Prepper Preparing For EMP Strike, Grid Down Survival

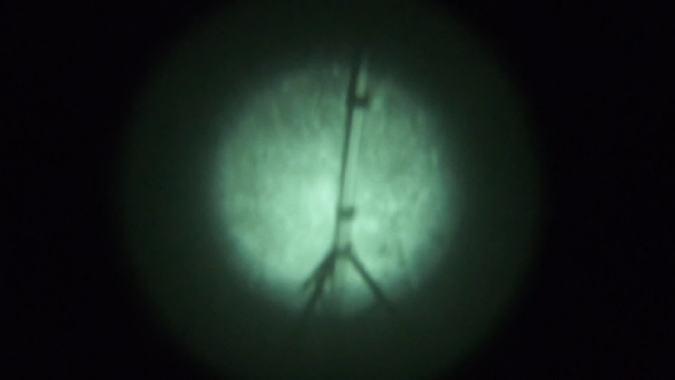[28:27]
all right so there's our tripod we've got some
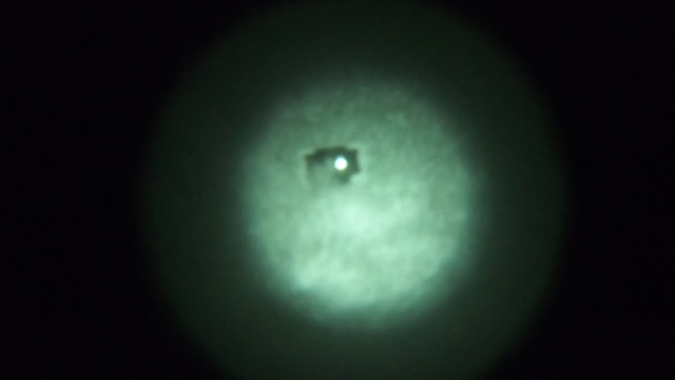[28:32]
i've got another light down there look
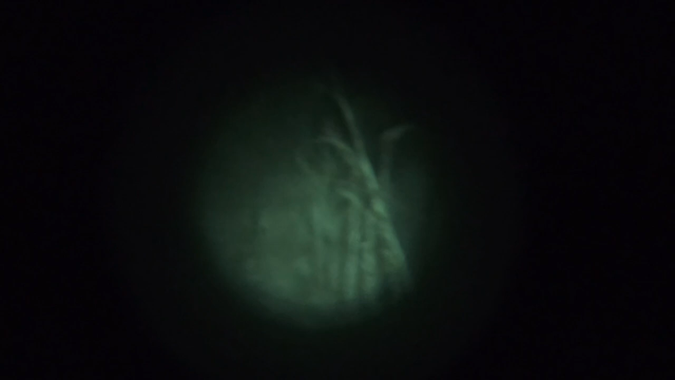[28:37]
at the difference and not be able to see at all